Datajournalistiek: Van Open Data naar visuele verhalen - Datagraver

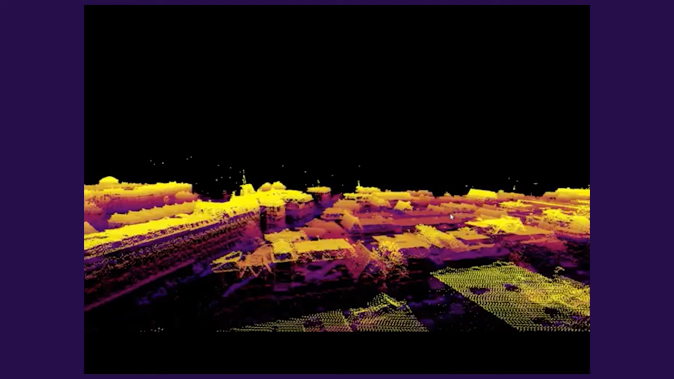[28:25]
Wist je dat we van heel Nederland ongeveer op de centimeter nauwkeurge weet hoe hoog alles is? Wist je ook dat er boeren zijn die die data gebruiken om te bepalen wanneer ze het gras moeten maaien?